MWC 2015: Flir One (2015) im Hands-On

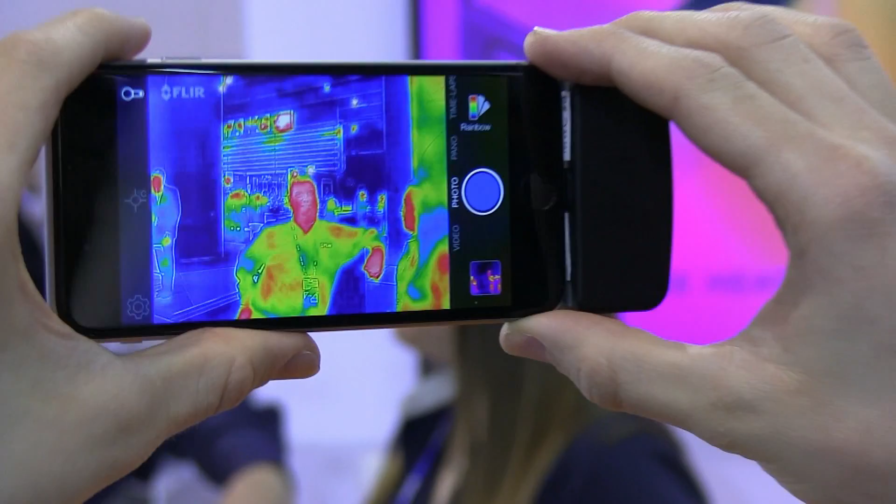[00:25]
Und man sieht hier auch schon, wie es die Menschen in der Umgebung erkennt, beziehungsweise deren Wärme.
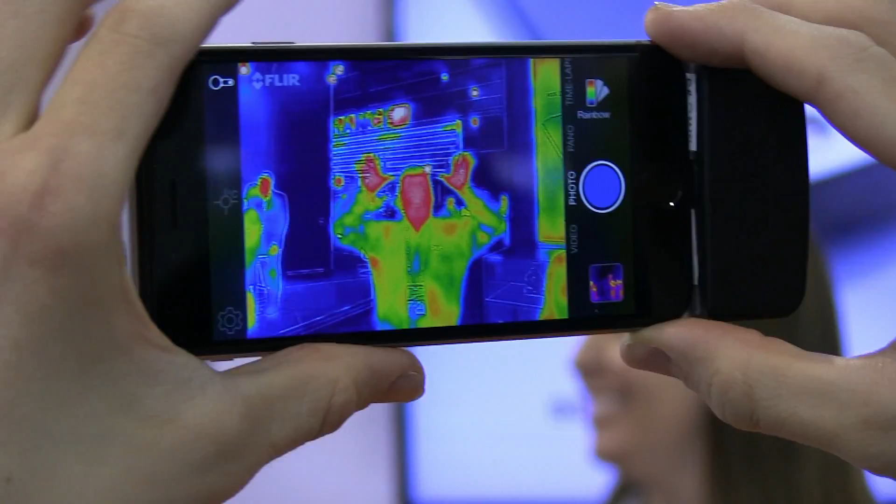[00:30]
Die Reichweite ist ungefähr 100 Fuß, also 30 Meter. Man kann auch die Farben umstellen.
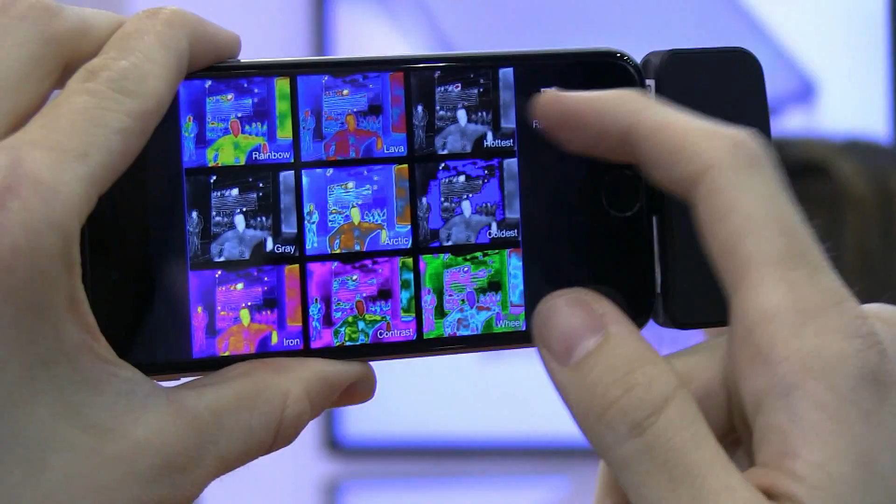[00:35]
In diesem Modus sieht man etwa die heißesten Punkte im Bild oder je nachdem,
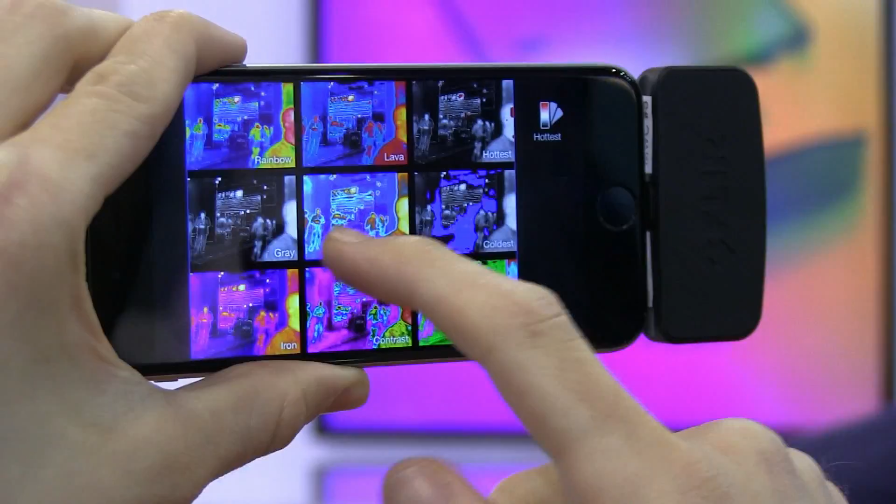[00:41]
wie man es am liebsten sehen mag.
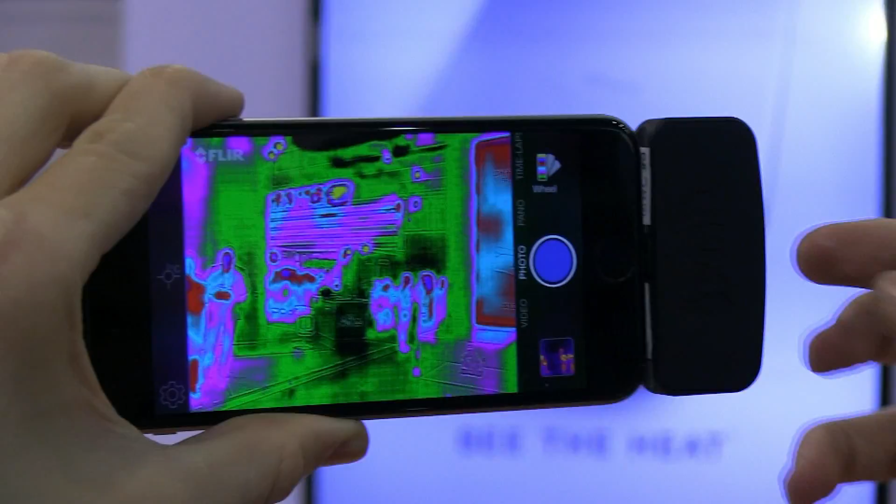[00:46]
Wie gesagt, Akku hält eine Stunde, aber ist noch ein Prototyp, kann sich also noch ändern.
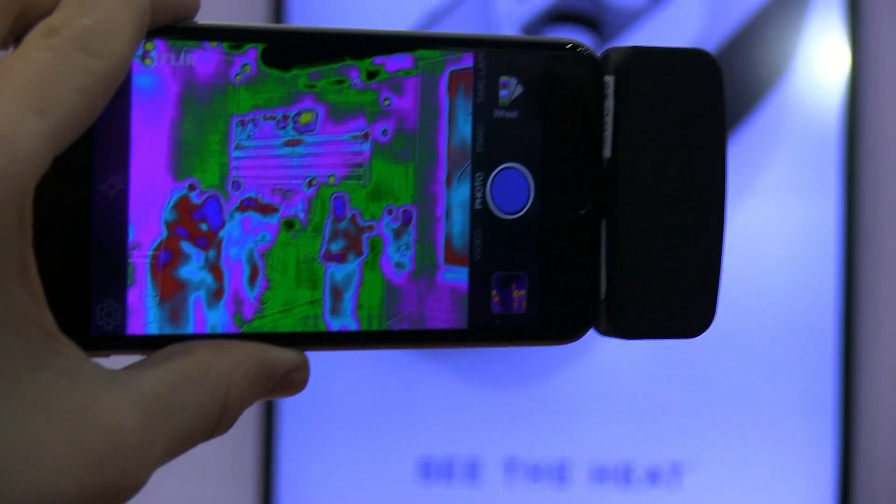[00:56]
Mit dem iPhone ist noch etwas möglich, was mit Android so nicht geht.
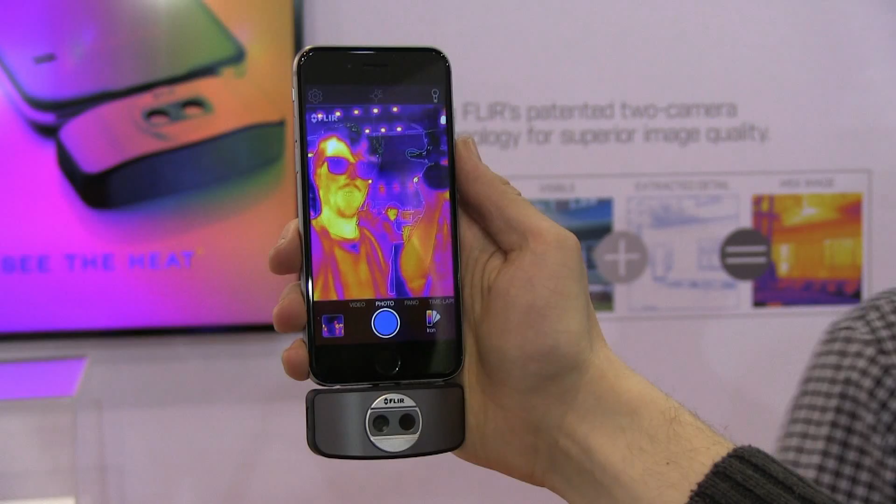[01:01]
Nämlich, dass man die Wärmebildkamera zweiseitig einstecken kann. Entweder man fotografiert, wie mit einer normalen Hauptkamera vom Smartphone oder man macht Wärmebildselfies.